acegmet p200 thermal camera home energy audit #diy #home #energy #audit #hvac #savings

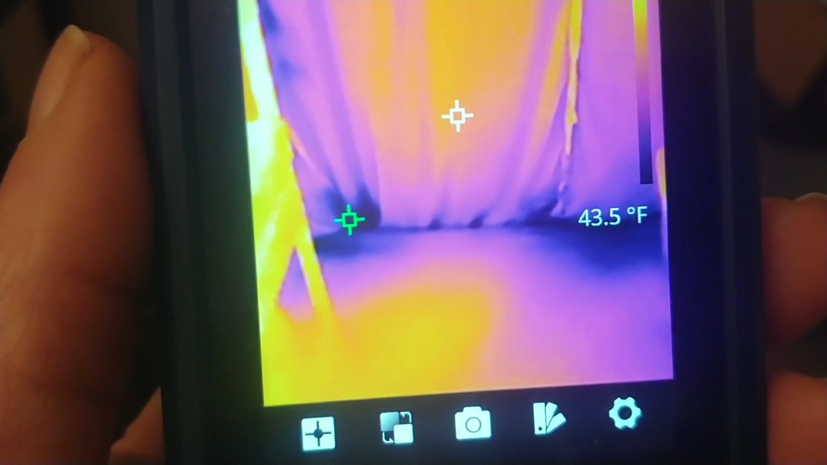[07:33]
now this is actually a room that i keep closed off but the only thing that's really closing it off is i have a double set of drapes
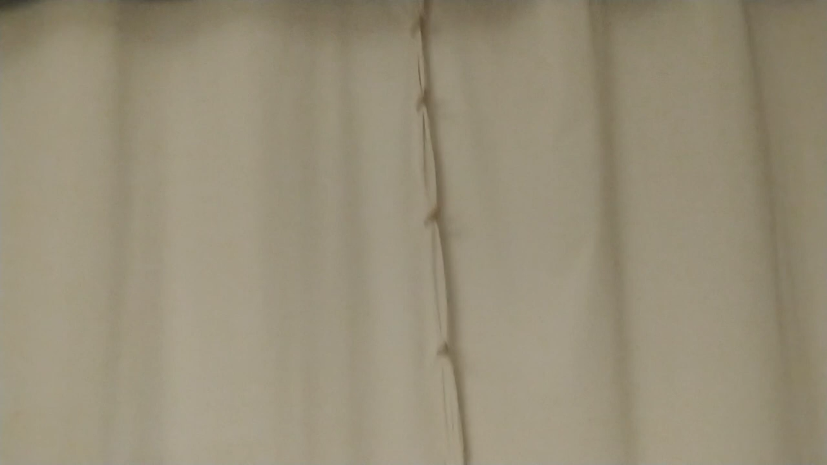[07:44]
this is a great big huge door way right here it's probably i don't know eight feet by eight feet it's probably eight feet by eight feet now when we put this up here you can see at the top
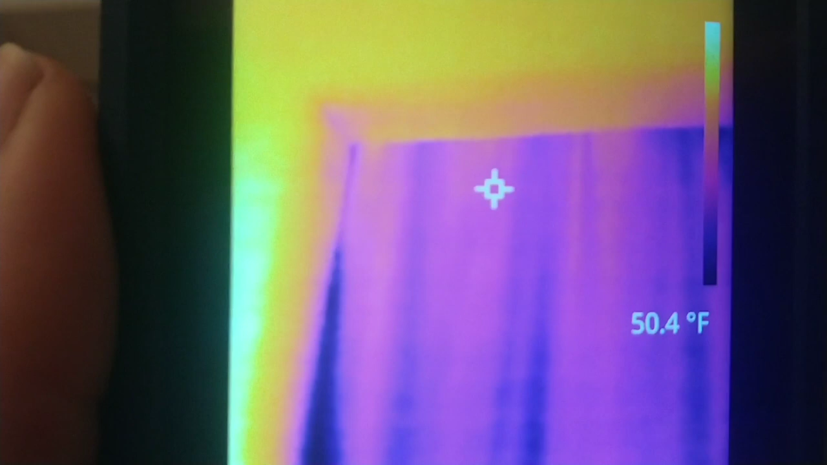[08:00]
and then you follow it down see all that dark blue that's cold air
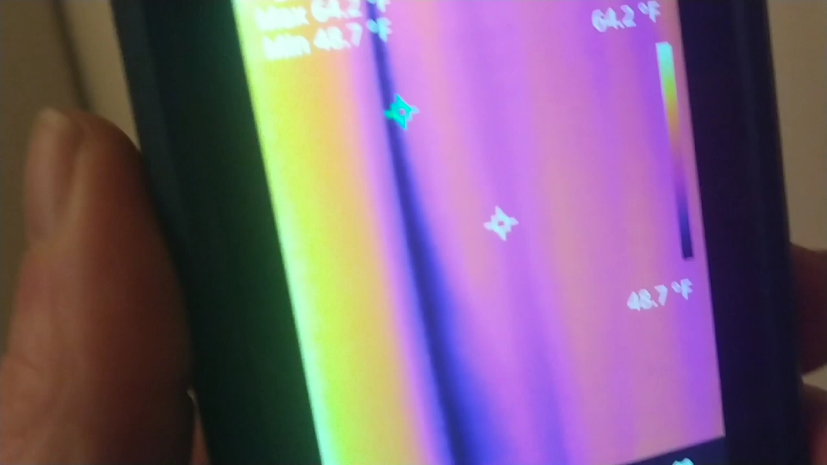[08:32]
don't actually want to heat this room i actually like it cold in there when i'm working out
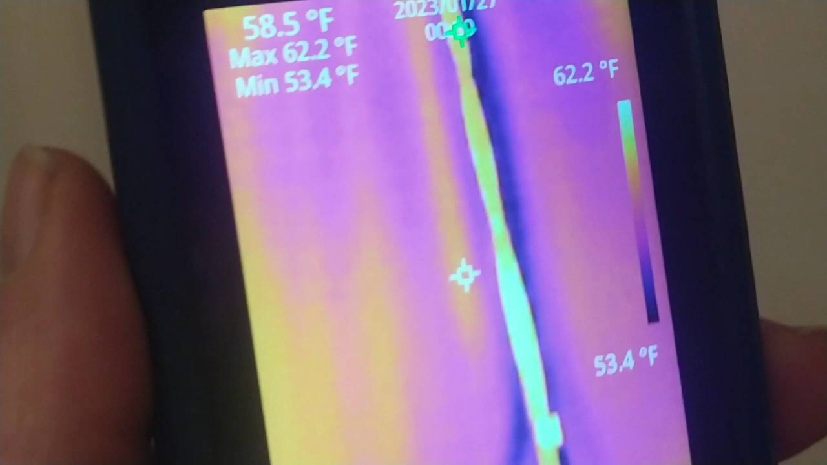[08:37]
On screen: spot 58.5°F, max 62.2°F, min 53.4°F, scale top 62.2°F, scale bottom 53.4°F
so i keep this room closed off like when you come up here though there's a huge temperature difference between